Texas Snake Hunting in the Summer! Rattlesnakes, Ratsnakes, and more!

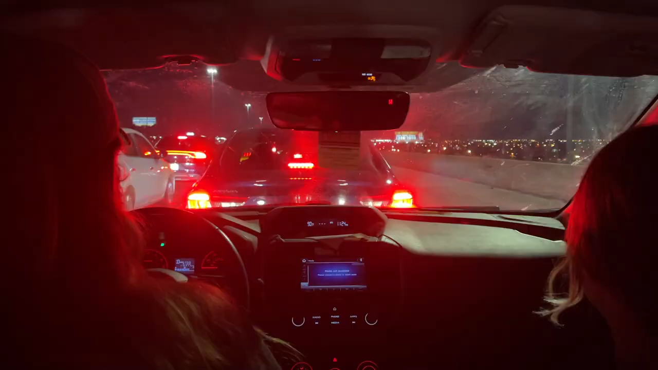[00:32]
Well we made it to El Paso you can see Steven right there working his magic in the driver's seat Sophia and me and Caitlin are in the back seat just enjoying
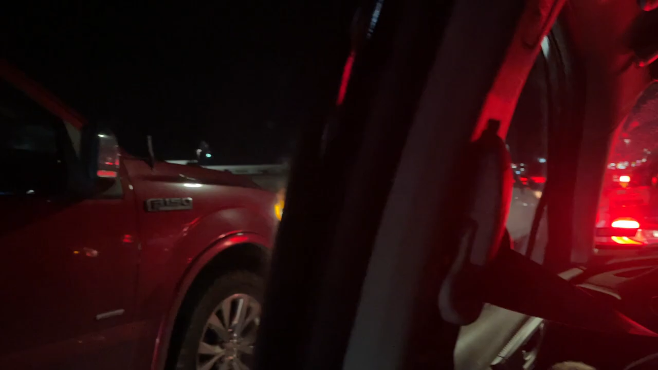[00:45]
the the sights and sounds of El Paso traffic at 11 o'clock at night.
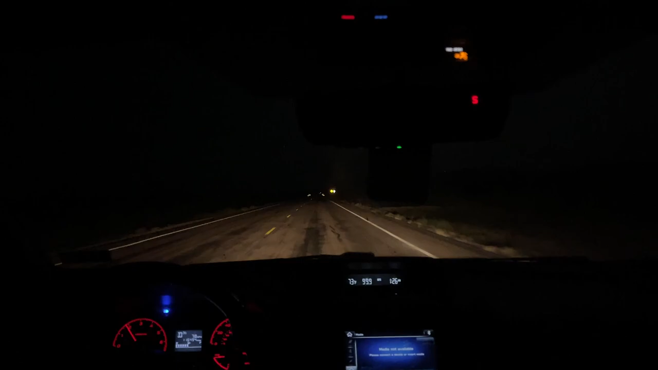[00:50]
All right guys we're finally off the interstate and we are beelining it to some rock cuts. We're gonna get to them pretty late it's currently 1 30 so it is a little bit late and actually it's pretty late considering the area we're in activity generally doesn't last too much past midnight so fingers crossed though it has been really nice out here there's been a lot of a lot of rain and it was nice and warm today and it's still nice and warm so hopefully we'll see some stuff but if we don't we've still got the next two weeks ahead of us so I will check in with you guys when we hit the cut.